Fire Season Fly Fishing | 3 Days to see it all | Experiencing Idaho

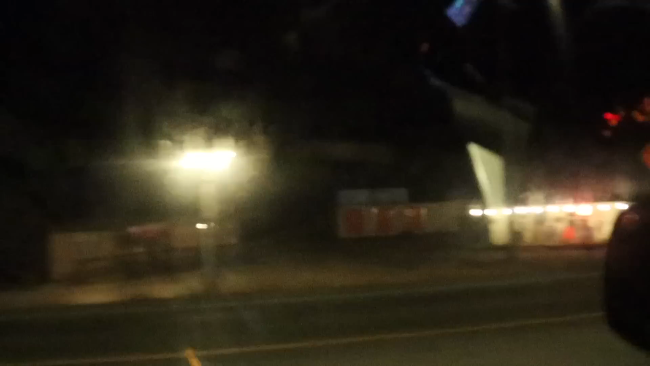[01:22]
In the never-ending race against the sun, we had a bit of blacktop between us and the trail.
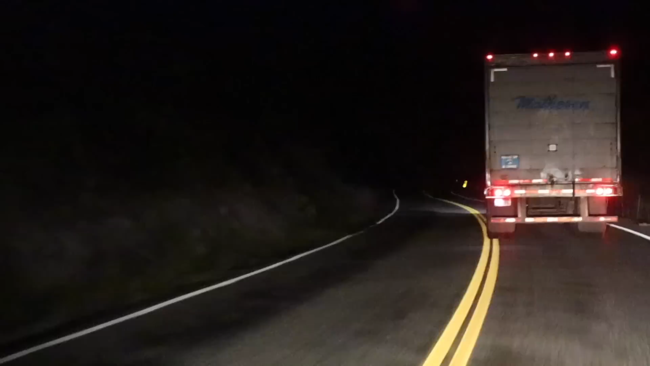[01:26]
Even in the dark of dawn, semi-trucks and mountain town speed reductions did their best to slow us down.